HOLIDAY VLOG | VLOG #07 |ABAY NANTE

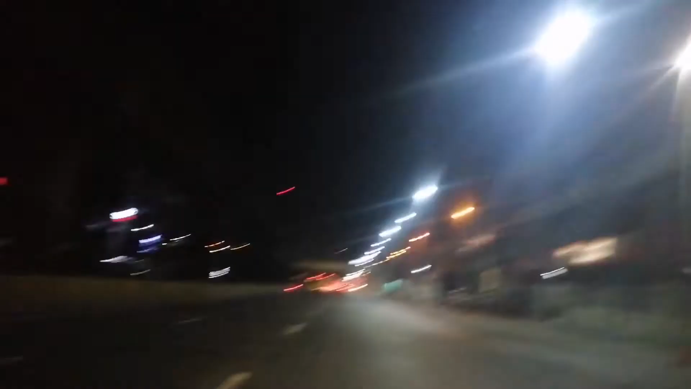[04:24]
Pauwin ako dito ako ngayon sa Bagong Barrio. Ayan. Oh, na tayo bukas na naman tayo magbiyahe.
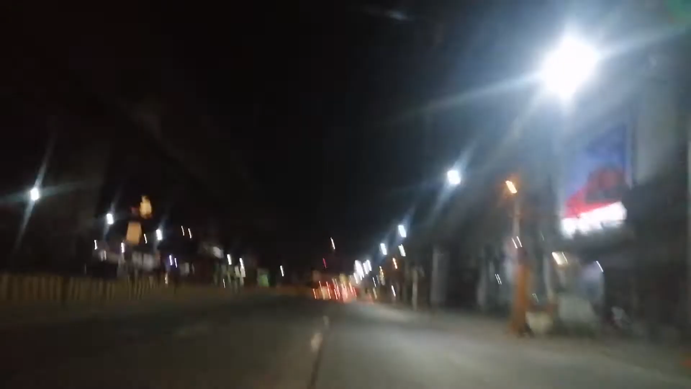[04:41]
Mag-holiday talaga. Sobrang linis talaga ang kalsada. Oh. Sa Quezon City.